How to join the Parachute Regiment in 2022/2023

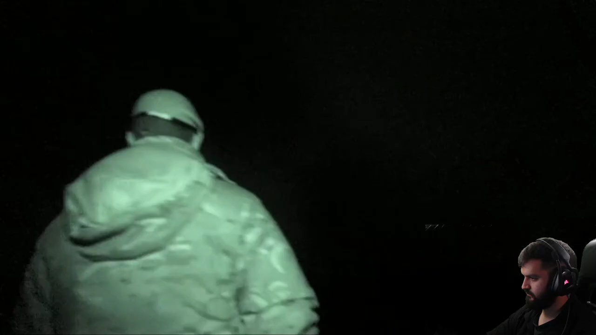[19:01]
Look at that little mouse. You can hear them just scurrying around.
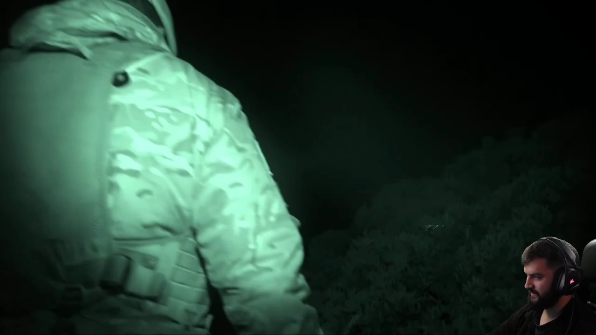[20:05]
He's not sure if that's going to be a bollocking or not, though. I didn't know you were there, Corporal. He didn't know anything, did he? Yeah? If you'd stay perfectly still, I want to come over, okay?